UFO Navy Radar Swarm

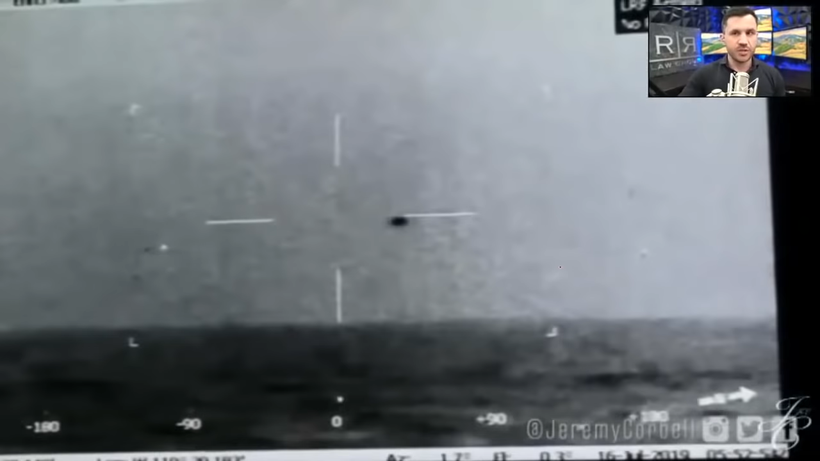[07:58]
This is from the USS Omaha. And this is that orb that they're talking about.
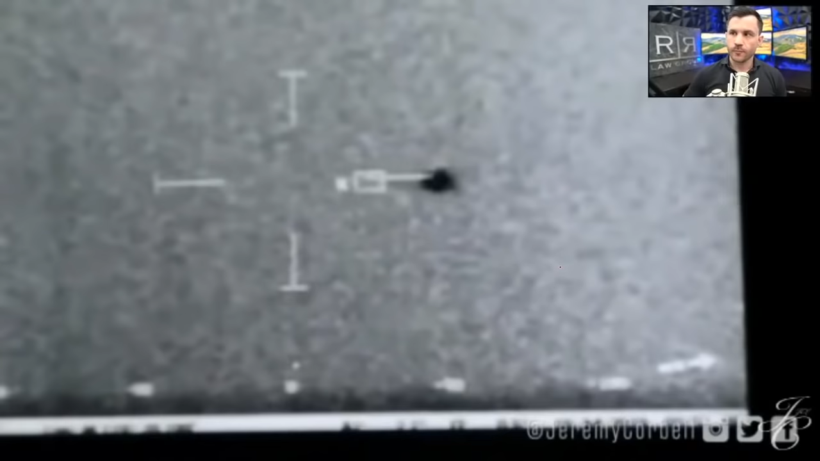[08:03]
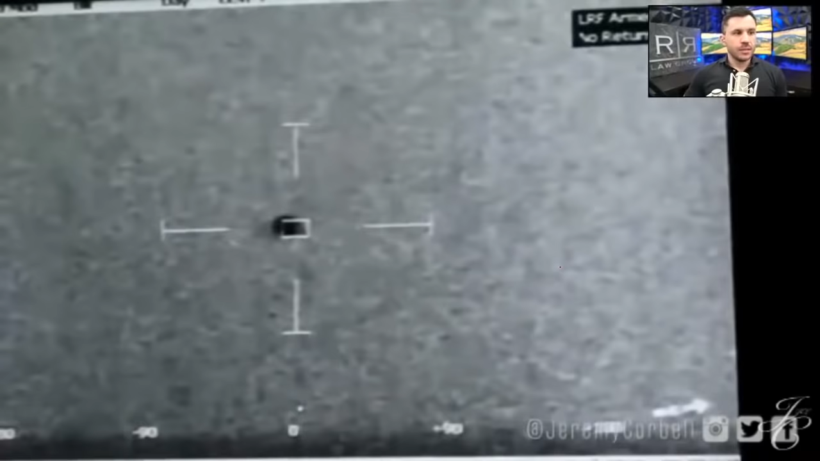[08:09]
Now, you can hear somebody at one point say something Omaha.
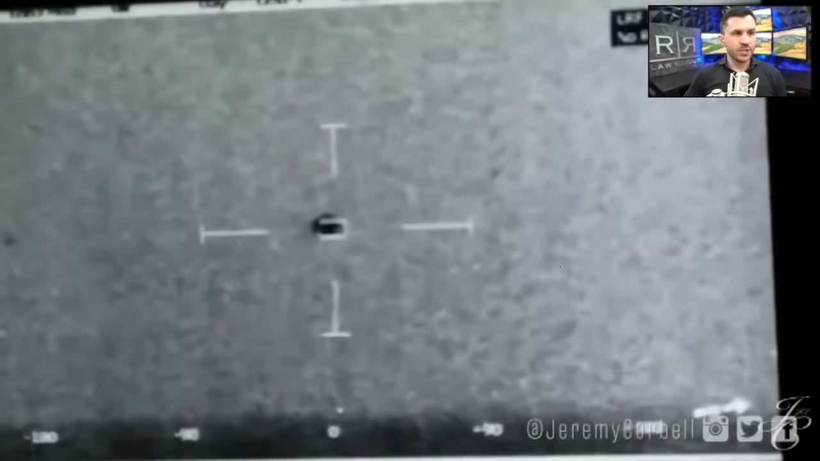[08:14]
And you're going to watch this thing. It's just floating right there above the ocean.
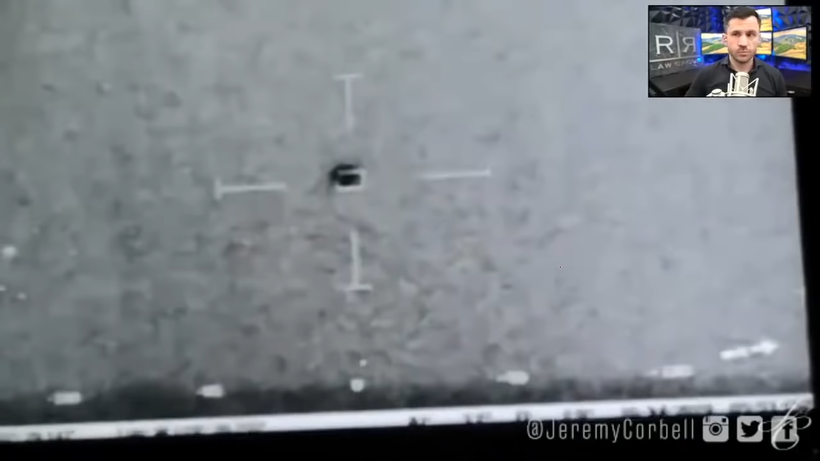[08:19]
Omaha, 50, kid, Raphael Peralta, pass the ability to launch Hilo ASAP.
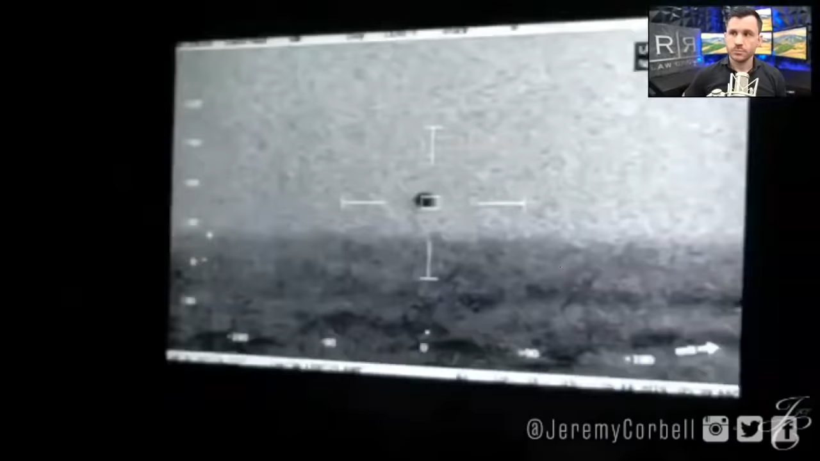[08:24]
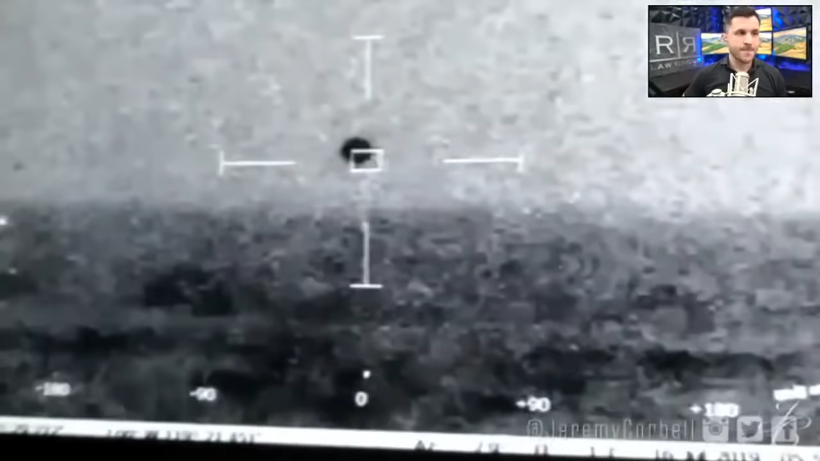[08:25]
We're splashing and bearing rain. Yeah, certainly. We've got two winds, three knots sustained. Keep going, bro.
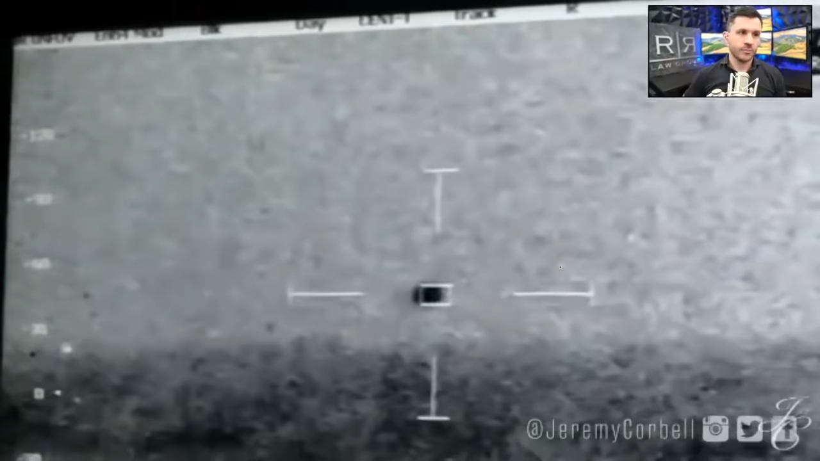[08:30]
We're making tents. We could probably bring that 35 roughly. We're going to have five knots. Sir. Yeah. We've got a lot of white water up there. Six foot swells. Whoa.
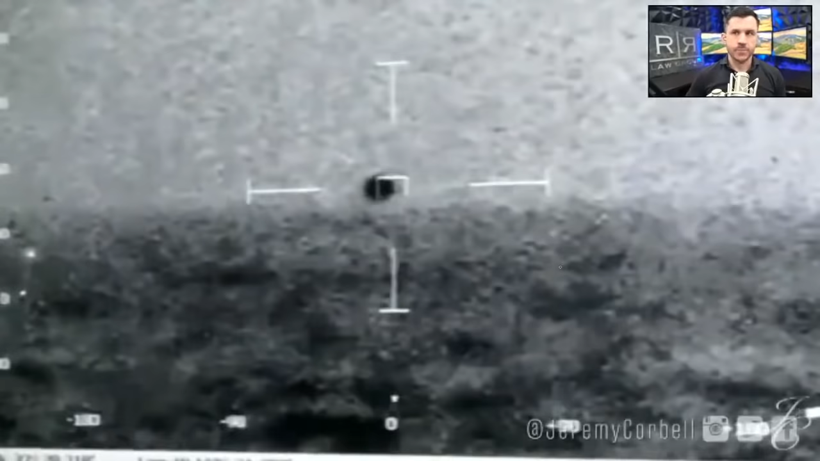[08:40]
It's getting close. Doesn't look like a bird to me. Now, it's going down towards the water. Watch. Yeah, we have a 31 knots sustained wind, top side, gust of the 40.
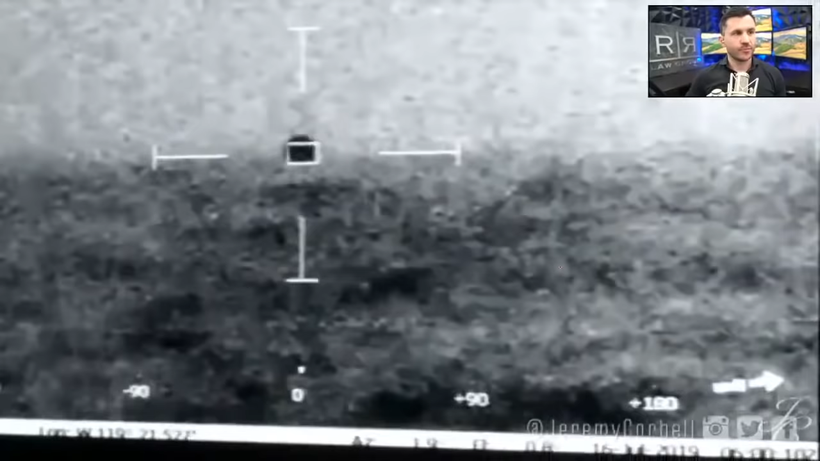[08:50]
Gone. It splashed. Splashed. Mark bearing a range.
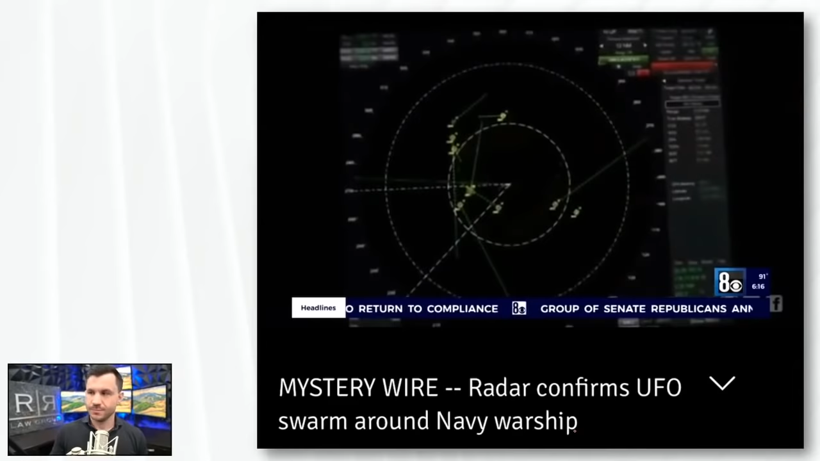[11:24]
In one video snippet, nine of the objects were seen around the Omaha, but two of them dropped off, somehow invisible to two radar systems.
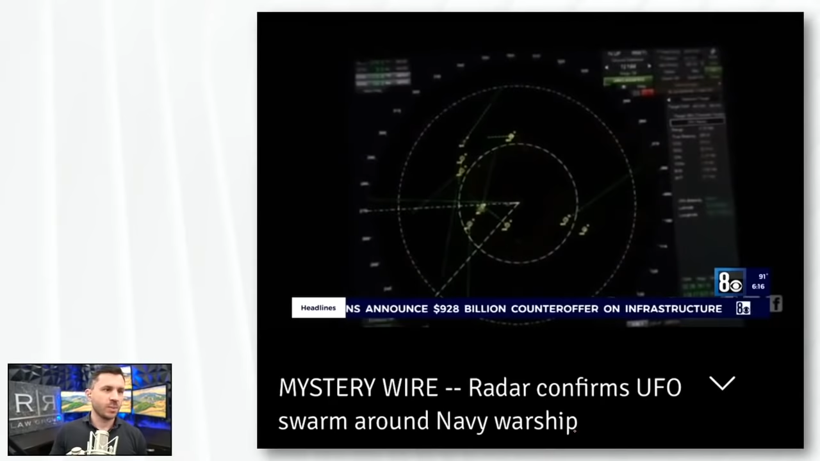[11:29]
And it supports the hypothesis that these are not just a balloon dropping into the water,
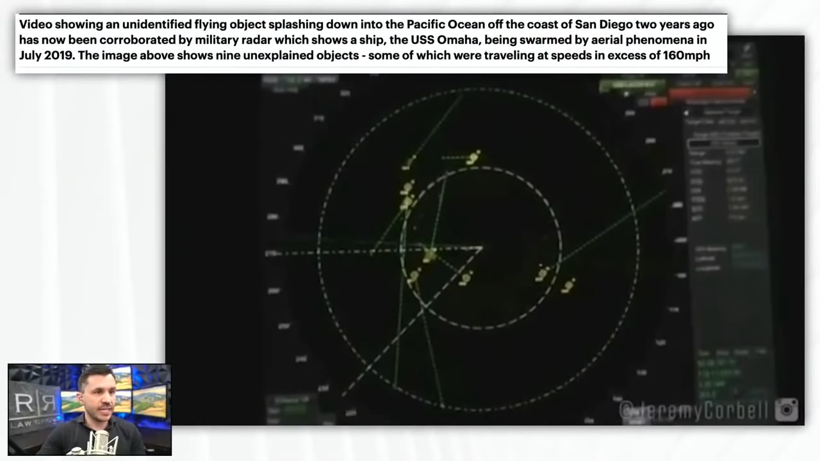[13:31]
The video, as we can see here, shows unidentified objects flying into the screen. So we have, you know, the Omaha is here. And then, you know, I'm not a fighter pilot or somebody who is familiar with radar, but I'm presuming that every one of these is one of these objects flying around. And then we have the vector, the direction that they're going, you know, sort of here. And we can see them all, you know, flying around, all around the ship. And the Navy doesn't know or they're not telling us what this is.
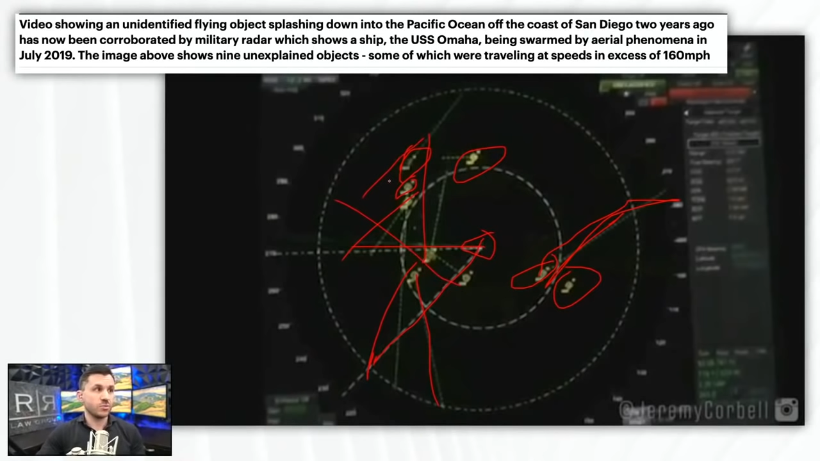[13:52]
We have here, this was off the coast of San Diego two years ago. It's been corroborated by military radar, shows a ship being swarmed by the aerial phenomena, some of which are traveling at speeds excess of 160 miles per hour.
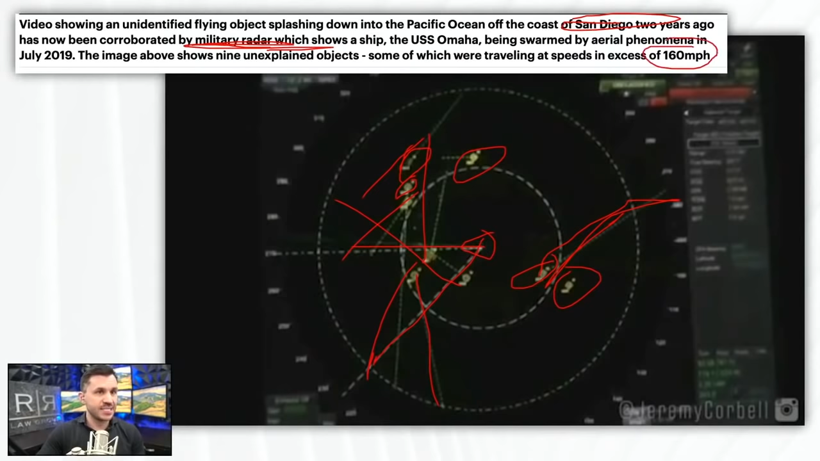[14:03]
However, several of the UFOs disappeared from radar. At one point, there were as many as 14. So they're just there and then they're gone, which is concerning.